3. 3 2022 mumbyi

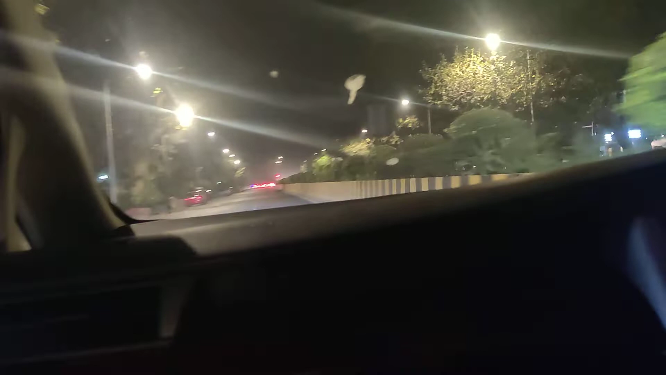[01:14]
अच्छा जहाँ घनी आबादी होगी तो वहाँ और भी चहल पहल होगा, ये तो बाहर का इलाका है सर।